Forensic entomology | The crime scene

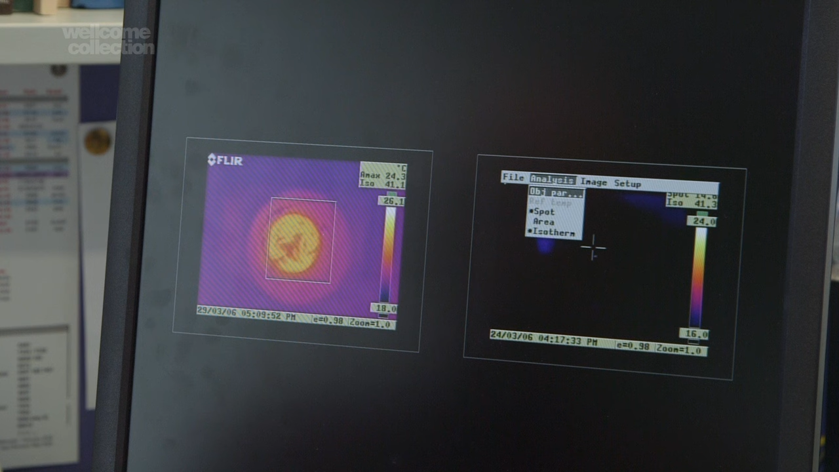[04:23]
in this image just coming up here we have a stillborn piglet all you can see at the moment is the hot spot and you can see a fly
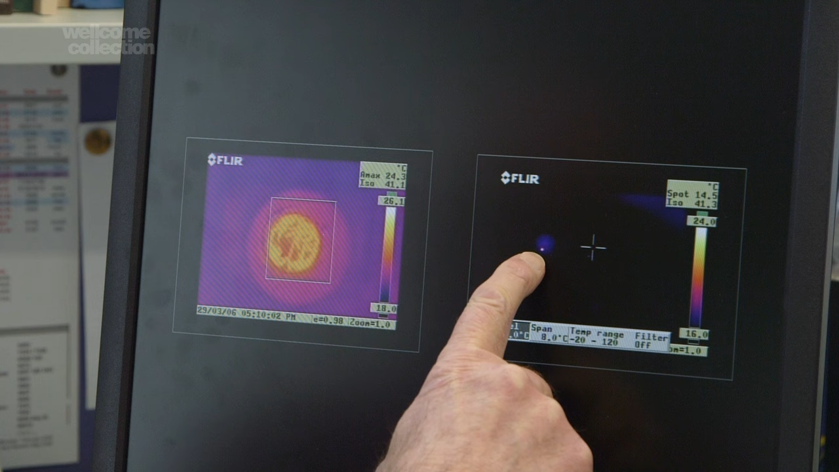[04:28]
that's just landed on it there surprisingly although they're cold-blooded flies themselves generated quite a bit of heat through their own flight activity and muscle activity the pig outline now is is formed because we've adjusted the temperature
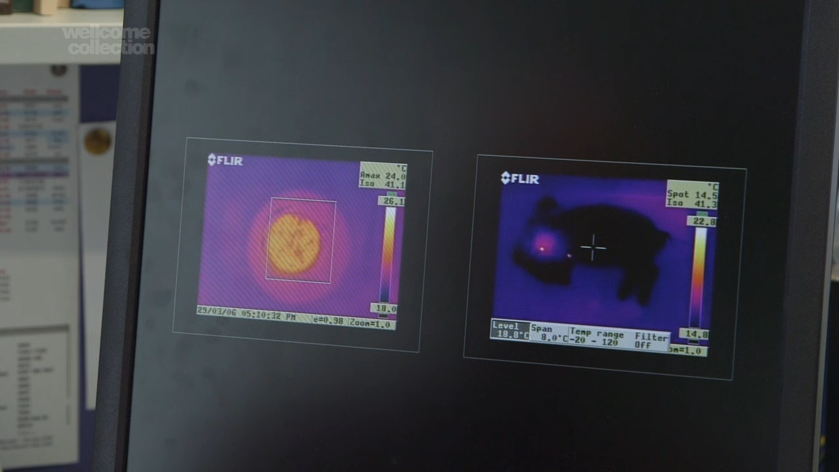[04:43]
range and you can see there's a couple of flies moving around there we know that they're not the first flies to have found this piglet because that hot spot there is in fact
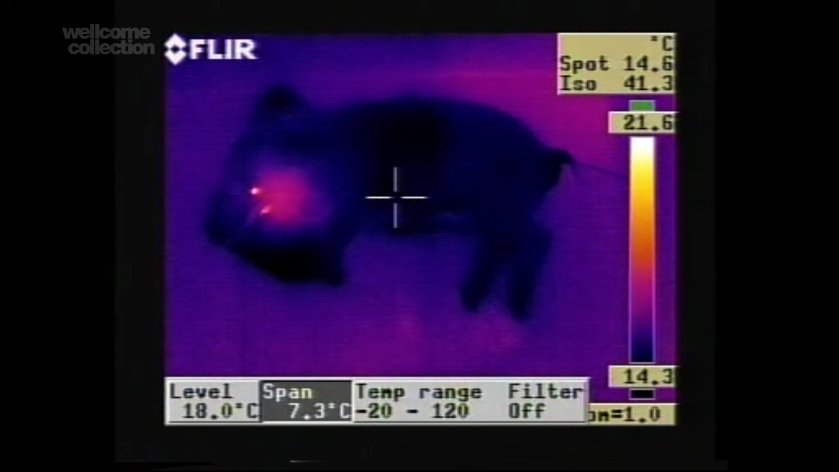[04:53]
where there's already a small maggot mass developing and what you can do actually is you can take
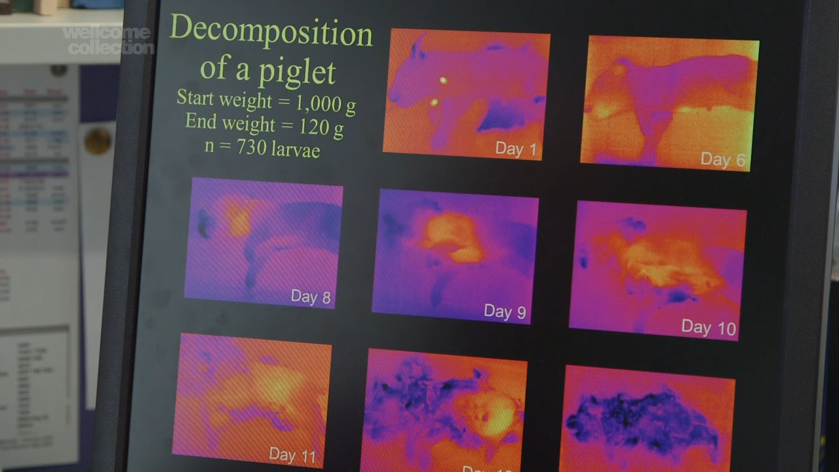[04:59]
a series of images over a time scale from in this case was from day 1 to 14 so a couple of weeks period in the
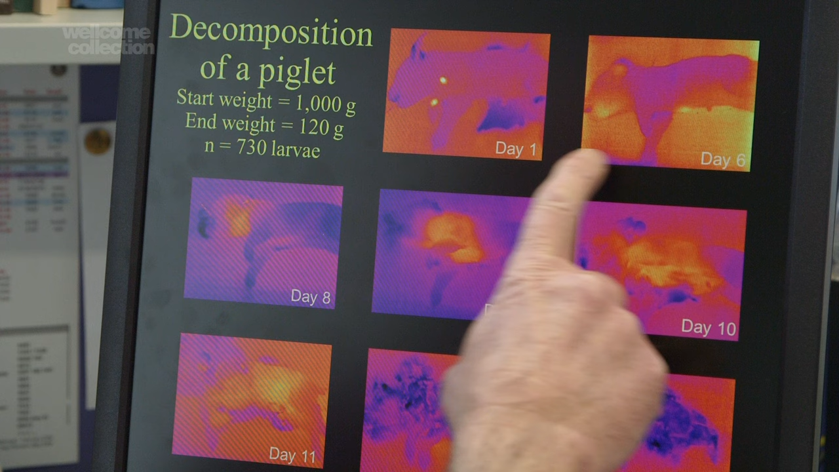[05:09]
first six days or so not a lot's happening because it takes a while for these first flies that have come in on day 1 to lay their eggs for the eggs to hatch this was during a winter
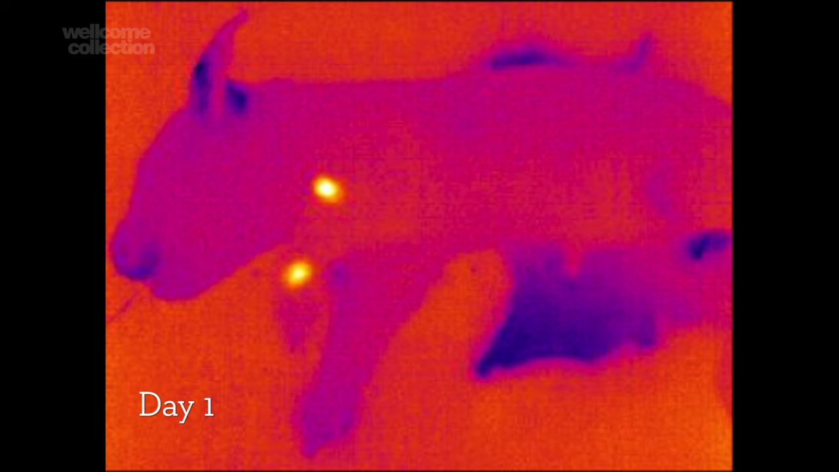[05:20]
period but on day 6 the temperature starts to go up in the mouth of the pig
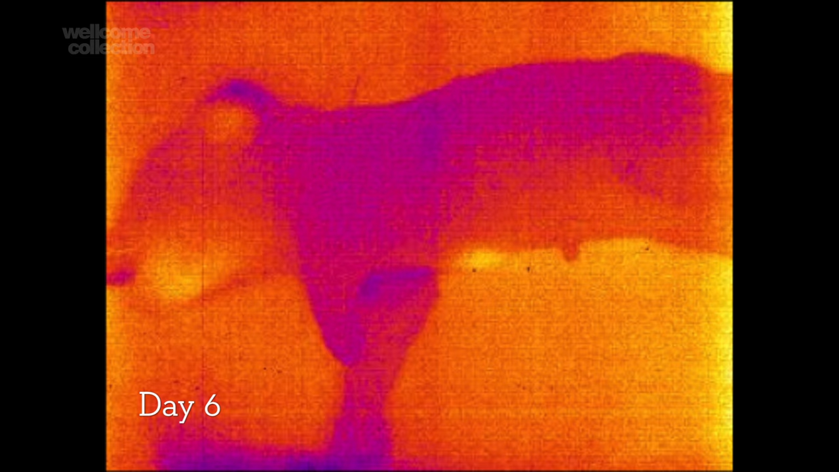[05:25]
and then over successive days that some temperature hot spot moves
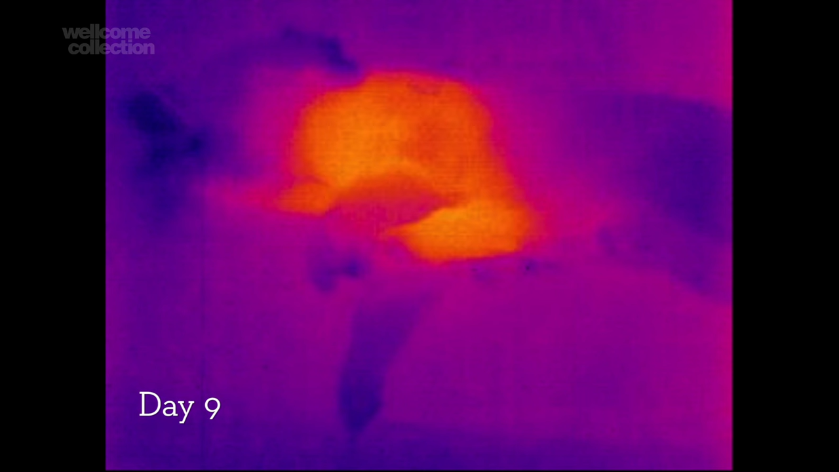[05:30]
down through the body of the piglet as it's been consumed basically by a
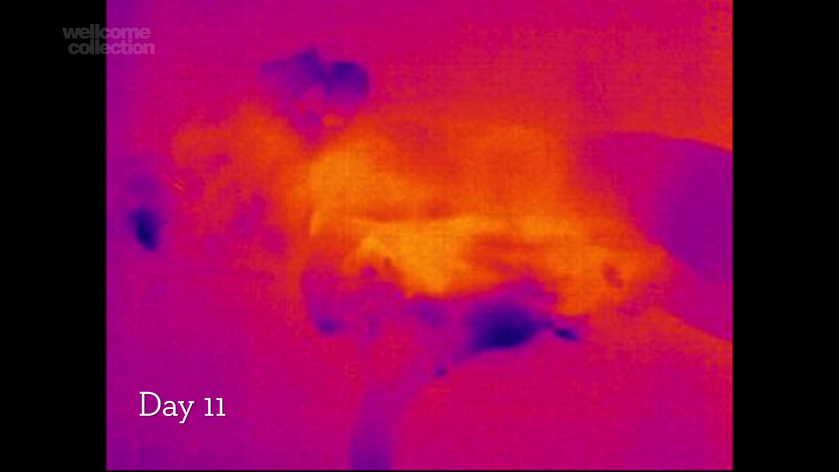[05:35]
larval mass which is just rolling from the front end to the back end of the piglet and
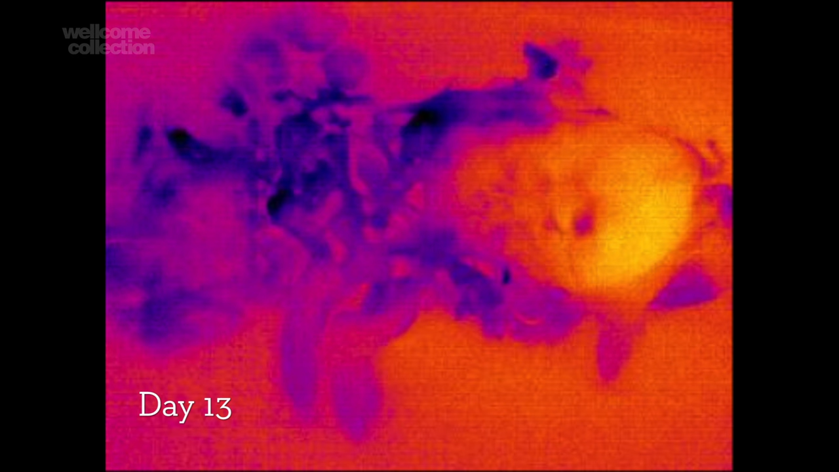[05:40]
then after two weeks the piglet is now completely cold and
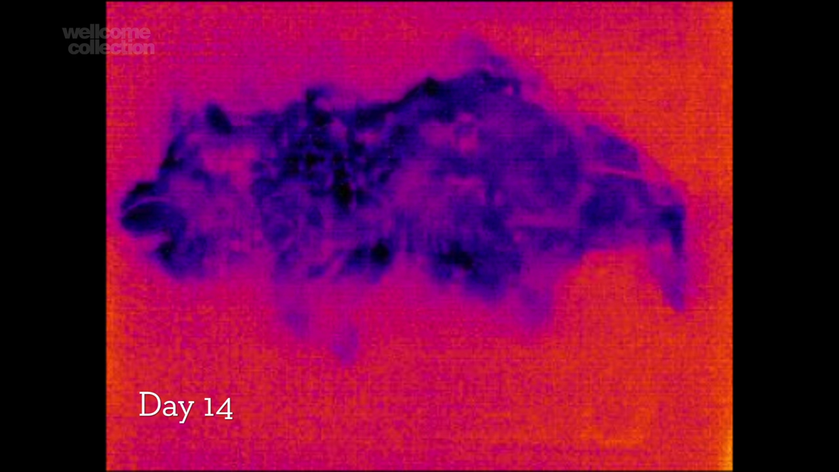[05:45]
empty all the maggots have finished feeding and they've moved away so